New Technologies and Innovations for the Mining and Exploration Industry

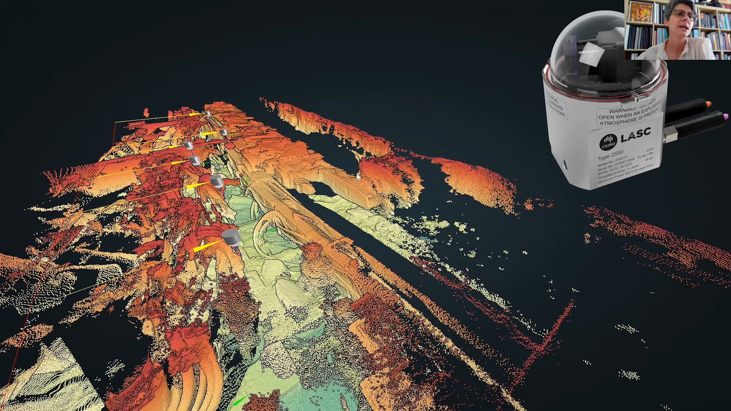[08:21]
parts of the mining operations um remaining that that remote operators get an unprecedented full overview of the mine this few generates just a snapshot of of one mine in in queensland um and it gives you an idea of what this system can do basically these data can be integrated into a system-wide digital twin